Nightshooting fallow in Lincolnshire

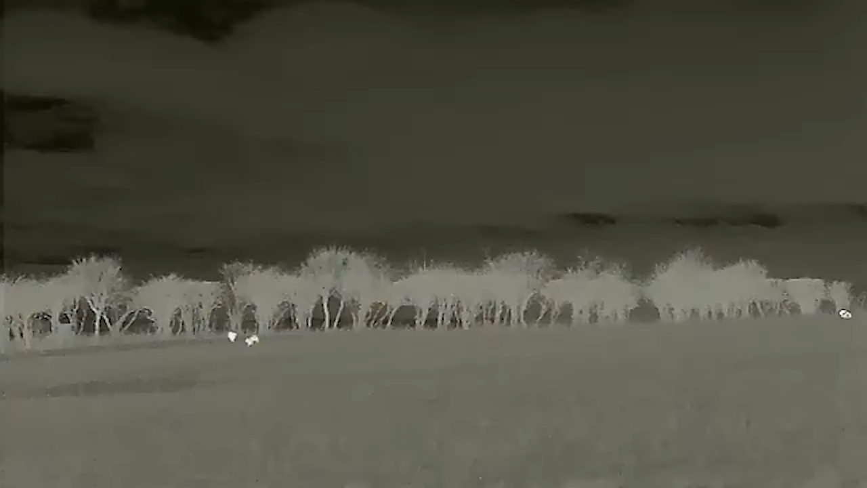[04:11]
What we're after is fallow deer.
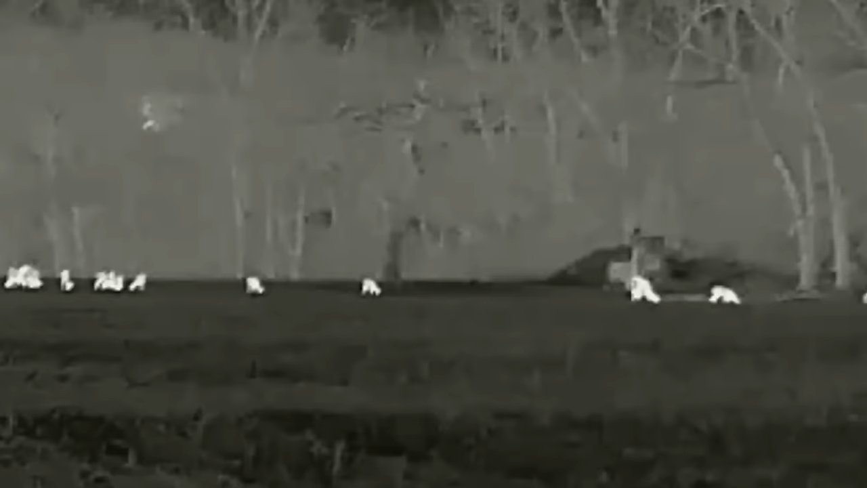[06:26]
Drop one. There's a lot coming your way.
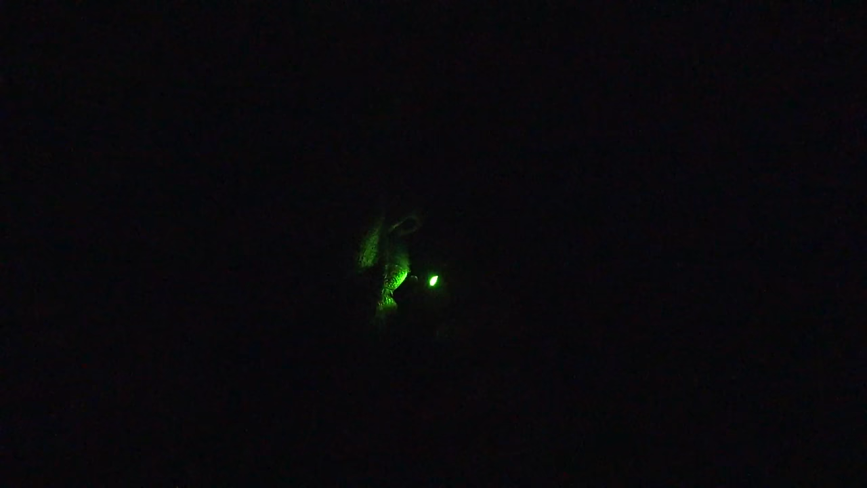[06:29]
So be careful. They're in the woods. They'll run through to you.
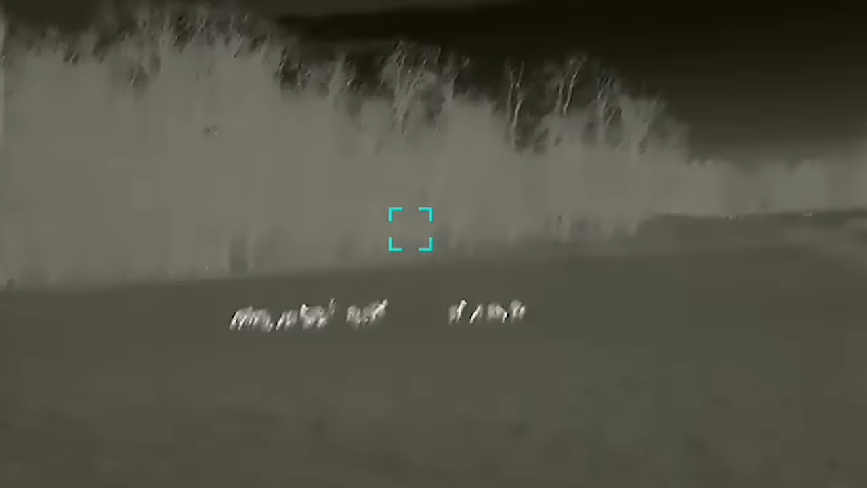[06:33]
Roger that. Luke quickly spots them on the thermal, heading his way.
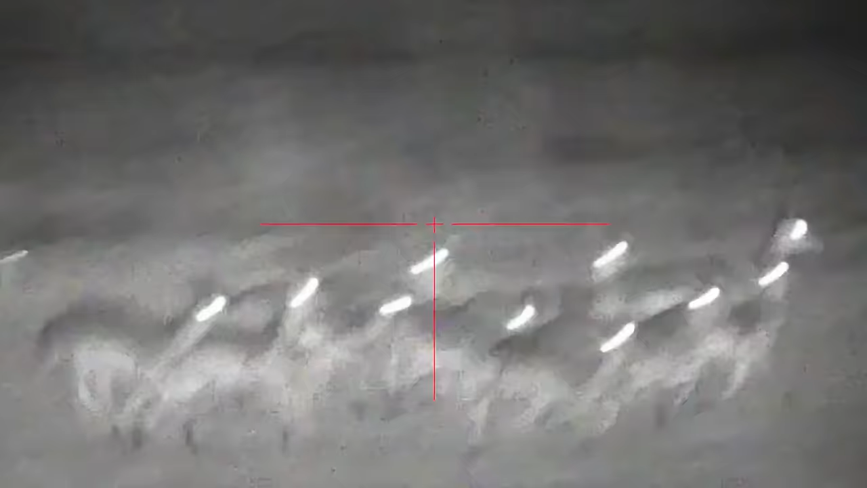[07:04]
As soon as they grab our wind, they slow down the group at the back. I've taken one and then they've split. Luckily one's ramped back towards us. Another one should take that one as well. So yeah, two on the ground. Happy days. Lovely stuff.
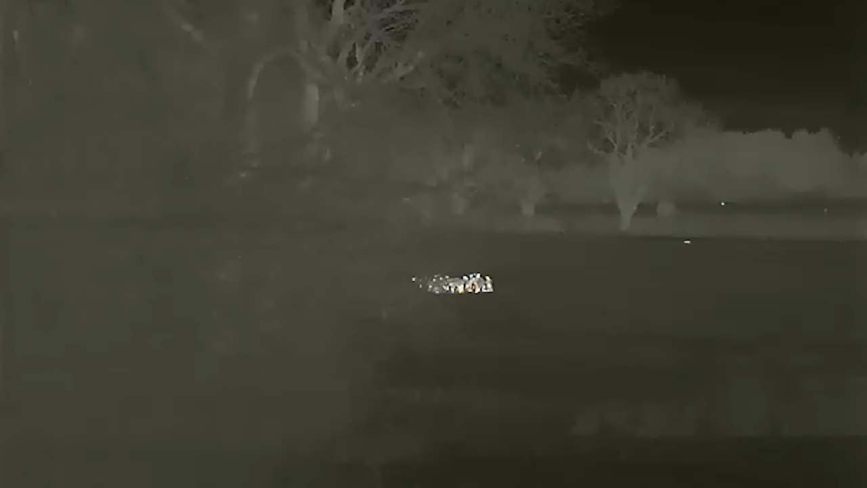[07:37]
There's a big group. I know the far Christmas tree sort of block past the beans. There's a big group coming across there onto the beans.